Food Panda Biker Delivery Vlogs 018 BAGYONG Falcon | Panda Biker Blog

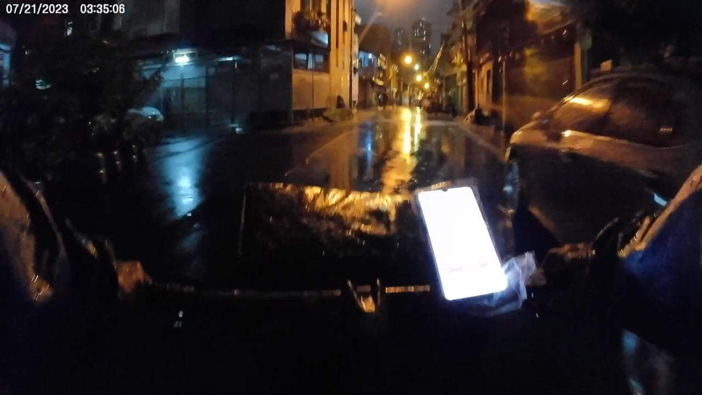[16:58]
bago pa lumakas ang ulan. Lumalakas na naman eh.
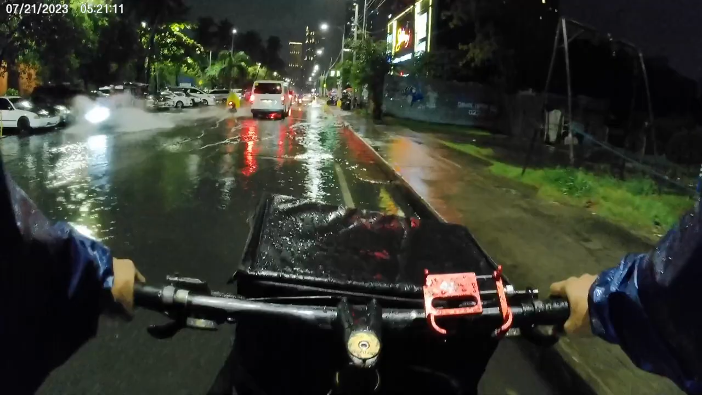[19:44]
Nandito na ako ngayon sa amin sa Rojas Boulevard. Medyo ano, medyo bahalang. Buti ano lang mababaw.